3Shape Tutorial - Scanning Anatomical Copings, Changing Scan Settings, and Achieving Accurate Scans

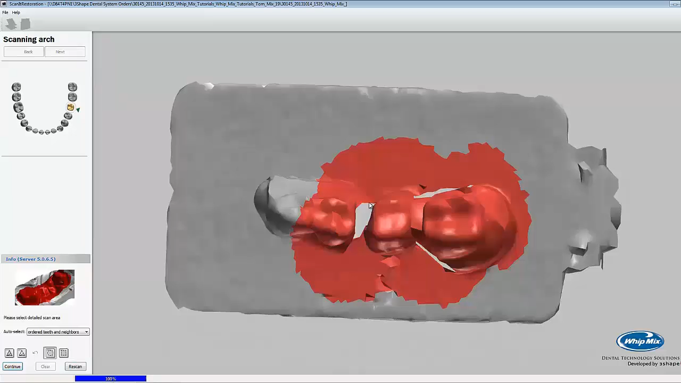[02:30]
After the scanner has finished its quick scan, it'll ask us to choose the area of interest. The default auto select setting is order teeth and neighbors.
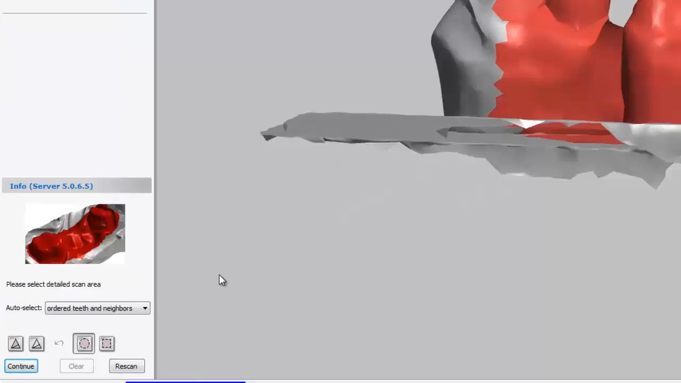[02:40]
You can change the auto select setting by clicking on the drop-down menu. The setting below order teeth and neighbors is all teeth.
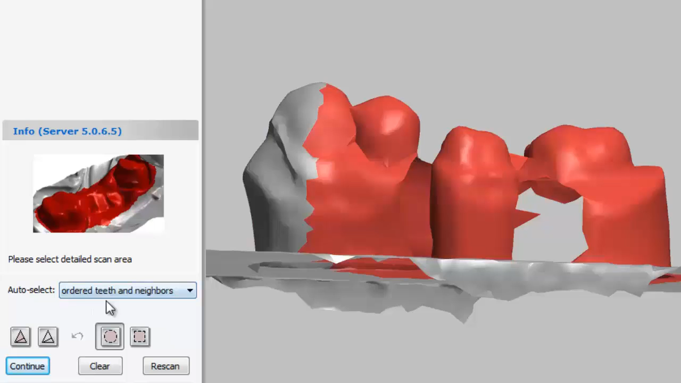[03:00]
To do this, click on the button labeled clear. Now that the selection is cleared, we can manually select the area of interest. We can use either the square selection tool or the circle. By default, the circle selection tool will be selected. When we want to change the tool, we can click on the picture of the circle or the square. When selecting the area of interest, I like to use the square tool. If you're running an older version of 3-shape, then you may have to manually select your area of interest.
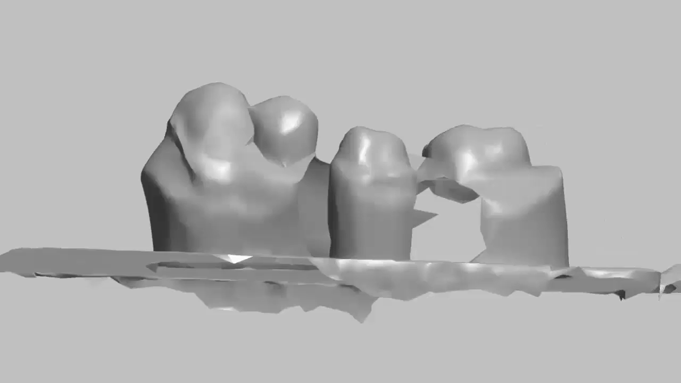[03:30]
To select the area of interest with the square tool, all we have to do is left mouse click and then drag to the desired size.
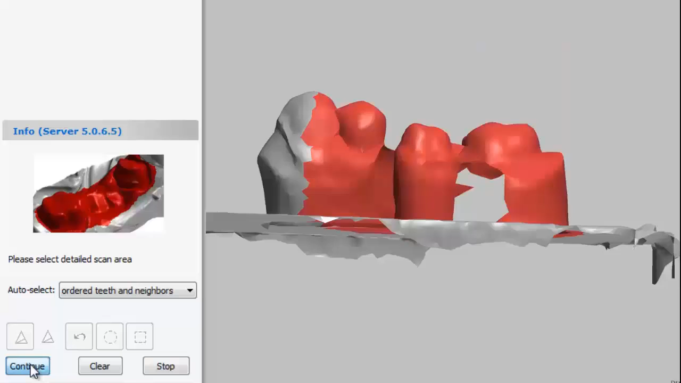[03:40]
For this scan, we'll just use the order teeth and neighbors automatic selection. Click the continue button to begin the scan. Once the scanner finishes scanning, it'll ask us to select the tooth that we will be working with.
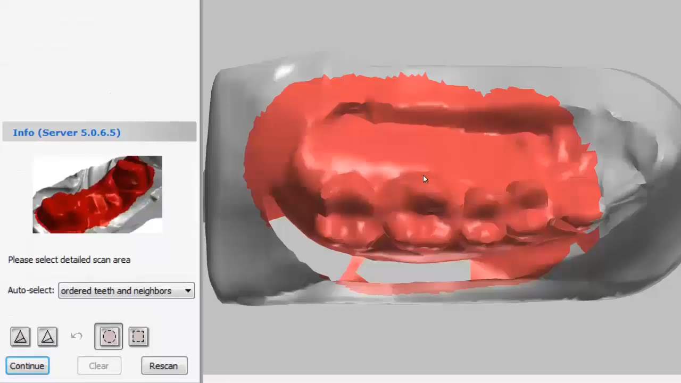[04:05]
The scanner will gather a quick scan of the antagonist arch.
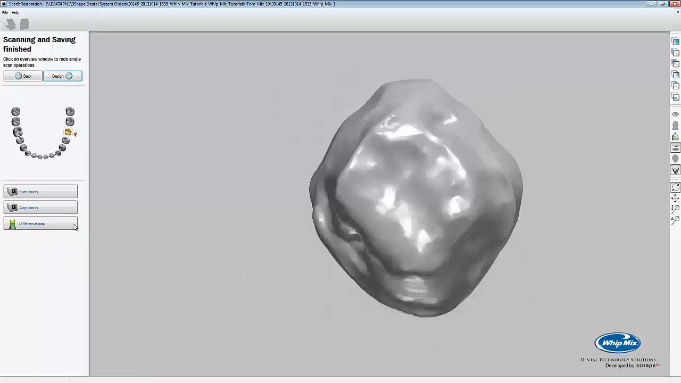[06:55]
To view the difference map, we press the difference map icon at the bottom left hand corner of the screen.